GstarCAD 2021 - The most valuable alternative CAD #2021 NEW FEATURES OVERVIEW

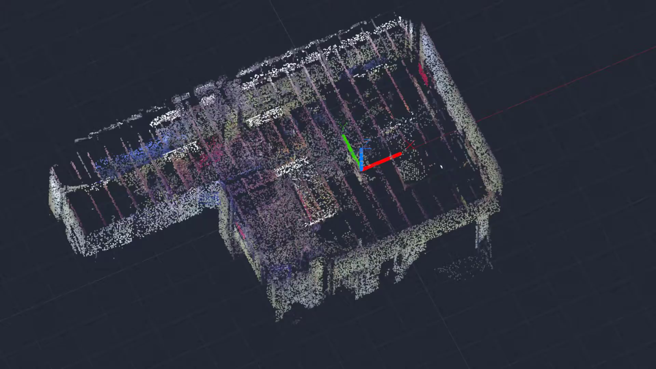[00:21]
So, read-in-point cloud data is greatly improving users' efficiency to obtain dimensional data, with transfer user settings and viewpoint cloud data.
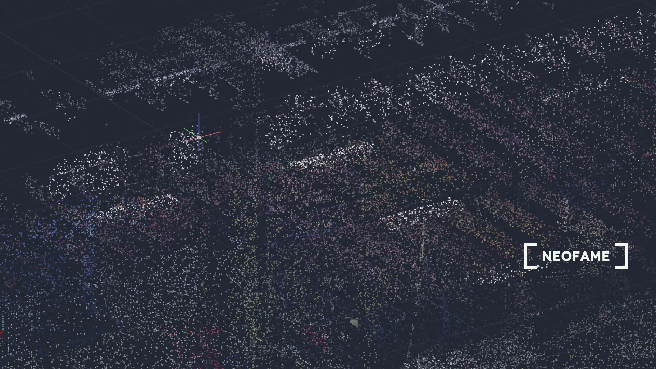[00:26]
In addition, the significant improvements of tool palette and M.
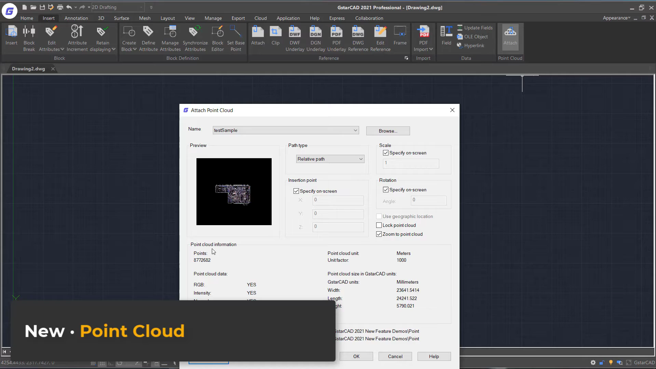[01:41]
Users can apply object color and RGB. Scan colors to display point cloud data.
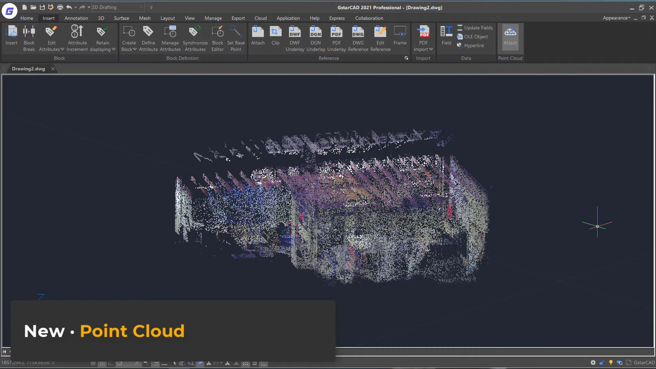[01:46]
Next, to quickly measure distance and angle along X, Y axis rapidly by moving your mouse by rapid distance.